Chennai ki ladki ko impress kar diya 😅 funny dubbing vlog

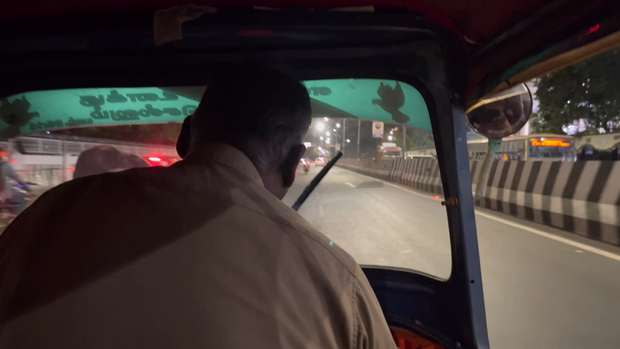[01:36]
तुझे ओटो तो मिल गया ना कम से कम नहीं ओटो तो मिल गया लेकिन अन्ना सुरू में तो आटो स्लो चला रहे थे बाद में तेज चलाने लगे ऐसे लगे जैसे कोई गुंड़ा हम लोग का पीछा कर रहा है और अन्ना उससे हमको बचा रहे है